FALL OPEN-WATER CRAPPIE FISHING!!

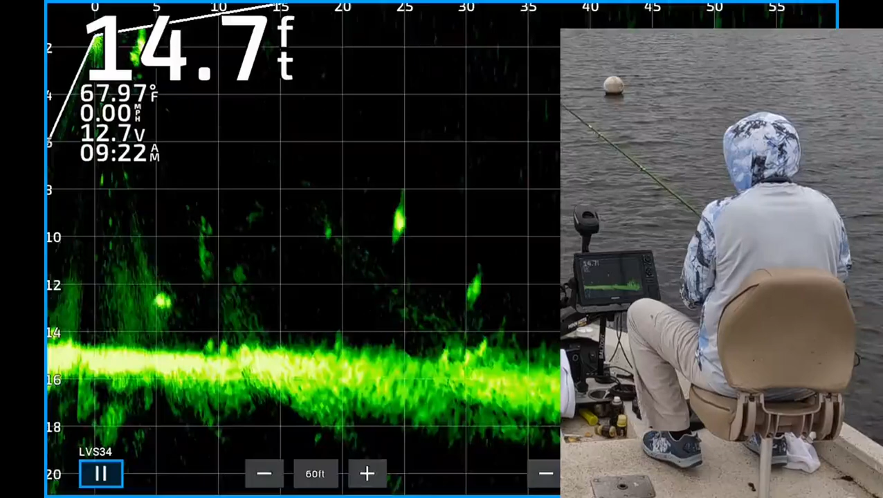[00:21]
On screen: depth 14.7 ft, water 67.97°F, speed 0.00 mph
There's a nice crappie about 10 feet deep, 25 feet from the boat. There you see my jig and weight right above it. He is about to take a bite. Yes. There's one.
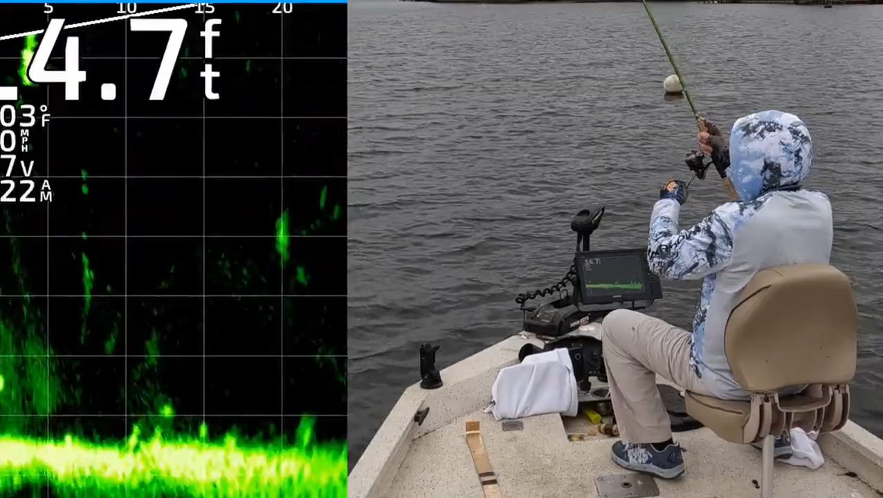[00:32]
922. He hit that sucker. He's on the way to the boat. Oh, and that's a good one. Oh my goodness. Get up in the boat. Look at the size of this toad. Oh my goodness.
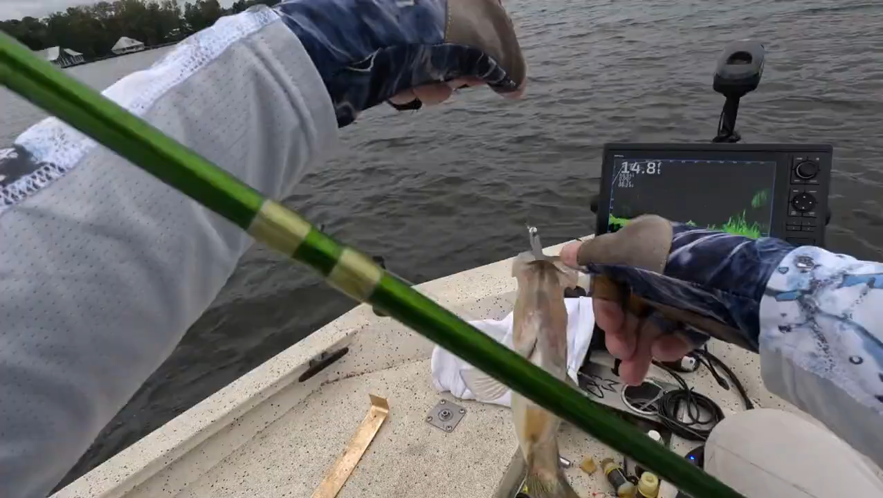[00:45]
This open water fishing is so much fun. Casting to an individual fish and watching him hit it is as good as it gets.
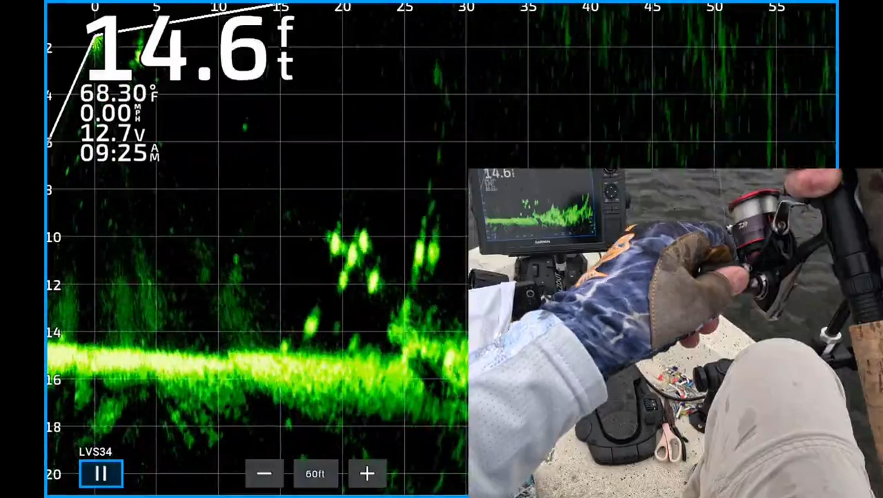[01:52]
On screen: depth 14.6 ft, water 68.30°F
There we go. About 25-30 feet from the boat.
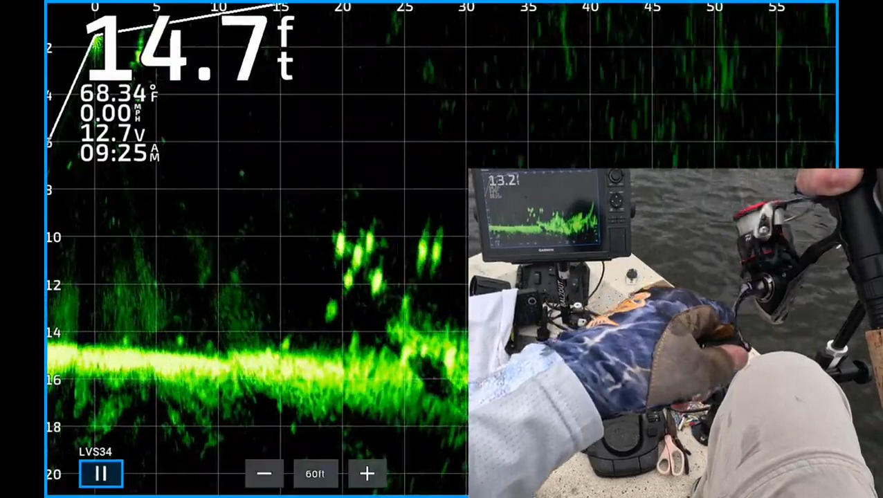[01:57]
On screen: depth 14.7 ft, water 68.34°F
There's a bunch of good looking crappie right there. And it looks like one of them peeled off.
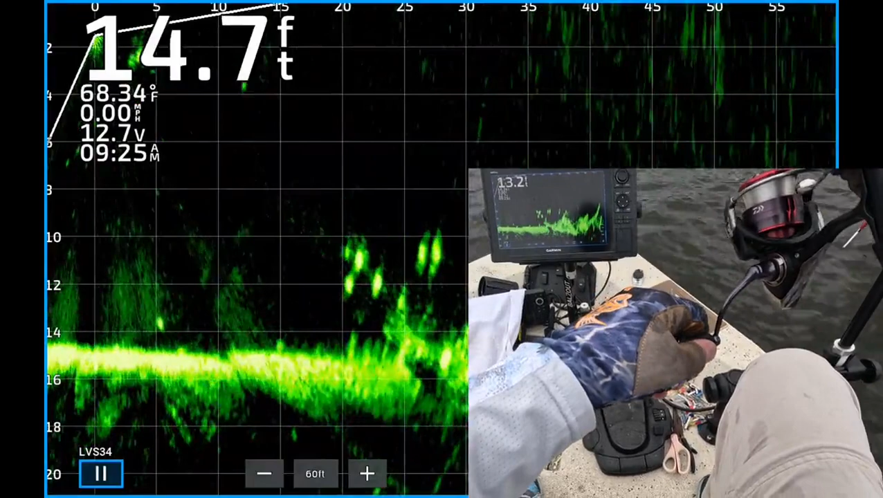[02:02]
On screen: depth 14.7 ft, water 68.34°F, speed 0.00 mph
They were not interested. And that happens.
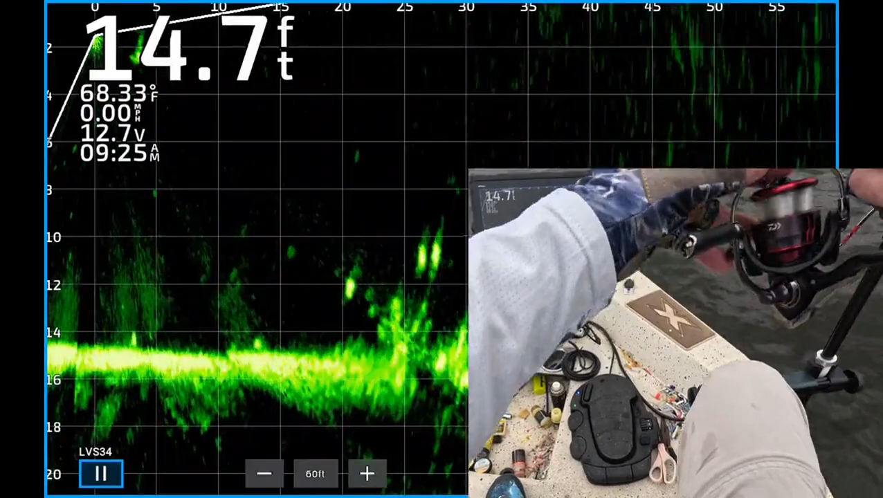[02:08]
On screen: depth 14.7 ft, water 68.33°F
Reel it up. Cast it back out there.
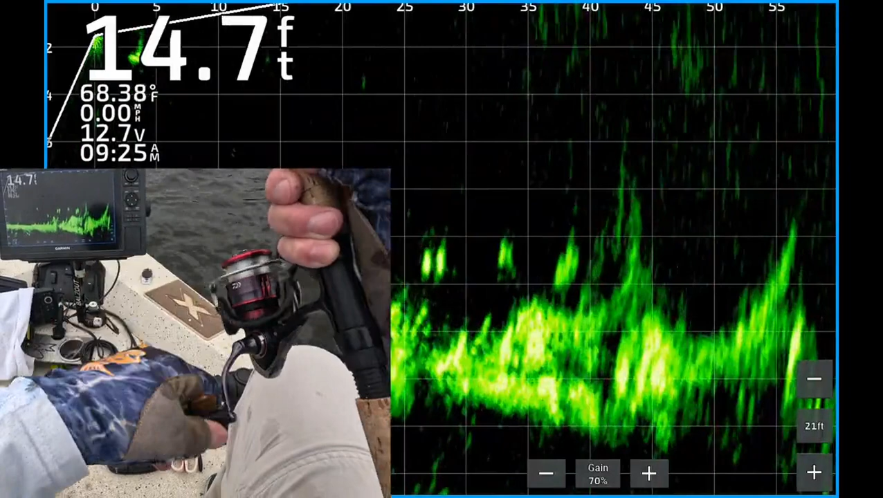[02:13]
On screen: depth 14.7 ft, water 68.38°F
And unfortunately you can't really see the jig dropping down. I lost track of it.
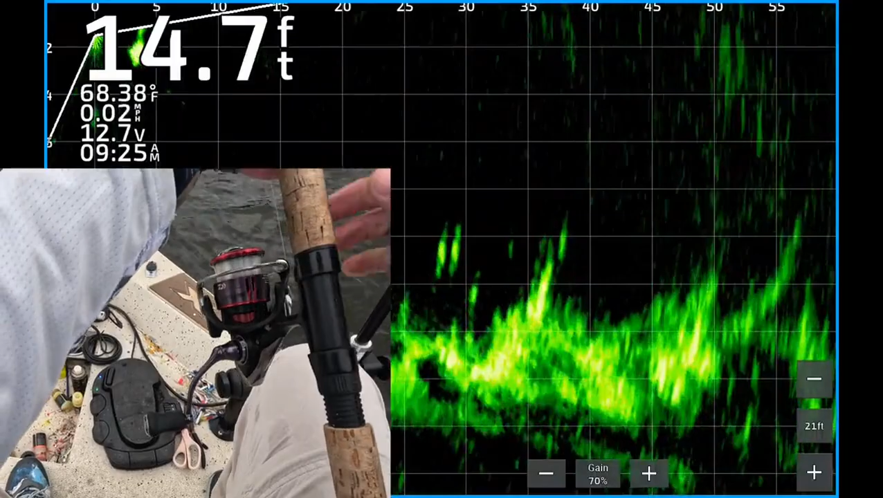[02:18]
On screen: depth 14.7 ft, water 68.38°F
So when that happens, reel it up again. And recast it.
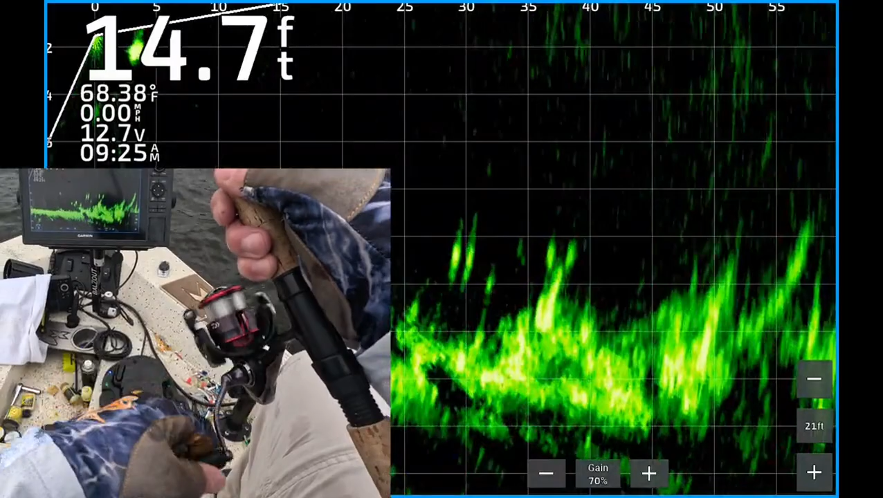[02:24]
On screen: depth 14.7 ft, water 68.38°F
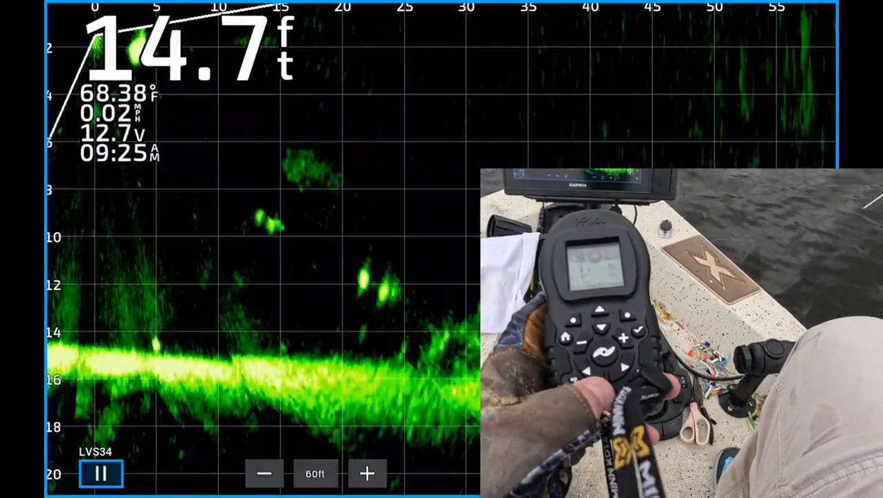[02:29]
On screen: depth 14.7 ft, water 68.38°F
Okay, there you see a couple crappie. 12 feet deep. 25 feet from the boat.
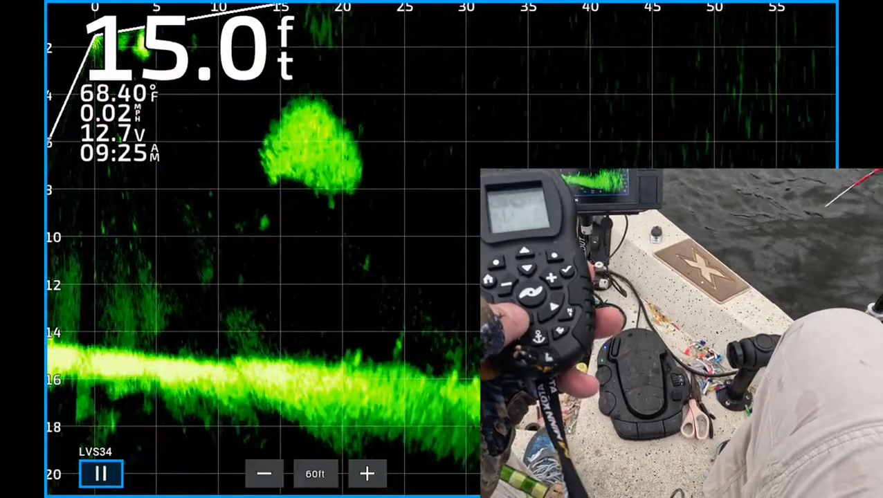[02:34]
On screen: depth 15.0 ft, water 68.40°F, speed 0.02 mph
There's another couple crappie under that ball of shad. About 9 feet deep.
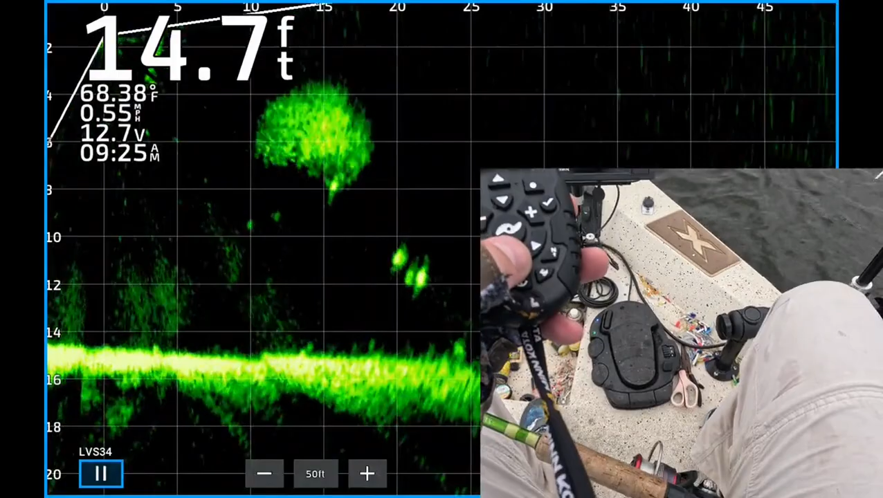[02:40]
On screen: depth 14.7 ft, water 68.38°F
There's another crappie right there. On the right side of that shad ball. So I cast it back out.
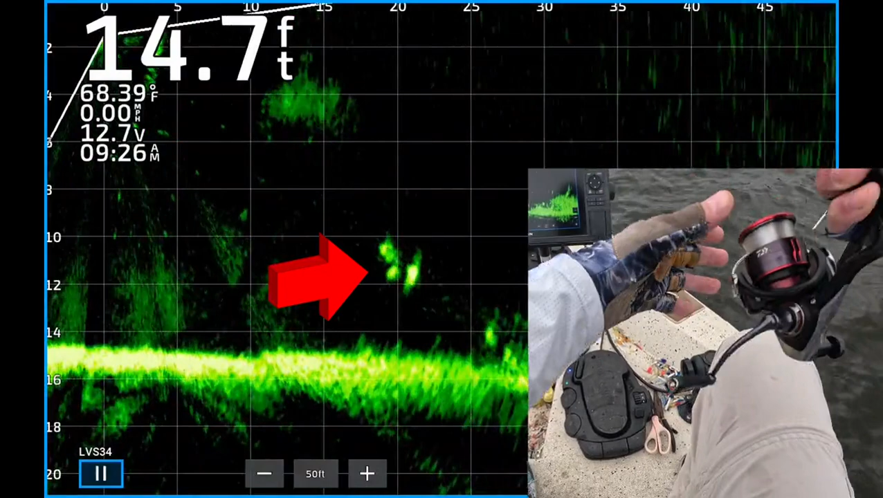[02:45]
On screen: depth 14.7 ft, water 68.39°F
The cast went out 27 feet from the boat.
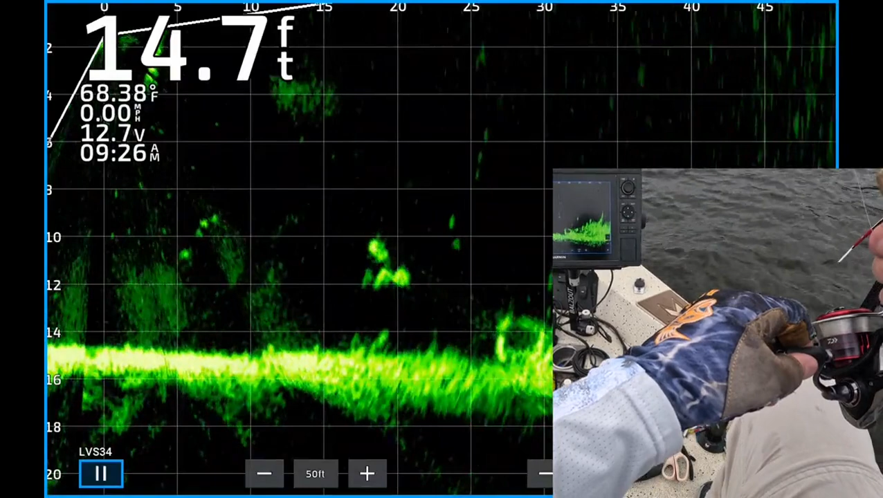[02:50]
On screen: depth 14.7 ft, water 68.38°F
There it's working down to those crappie right there. Dropping down on top of it.
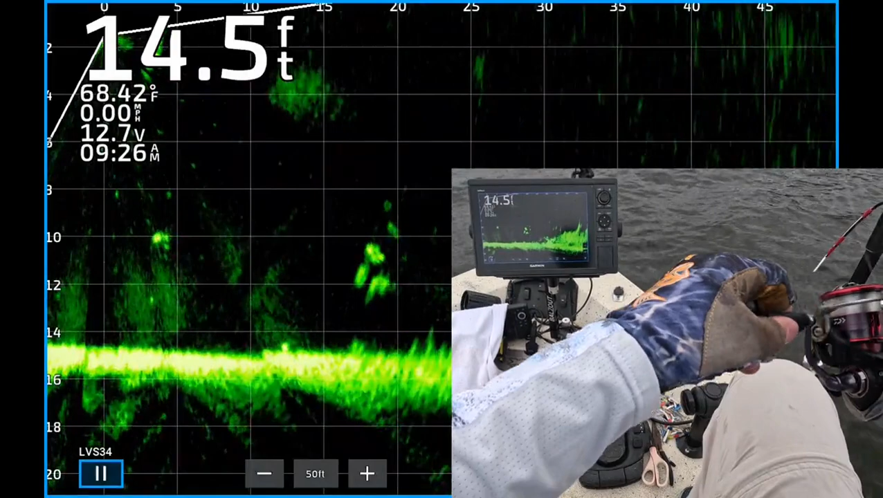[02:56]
On screen: depth 14.5 ft, water 68.42°F
Let's see if one of them will eat it. There's one. 9-26. And yes, he couldn't resist. Oh, that's a good one. Good lord. Oh my goodness. It's hoed.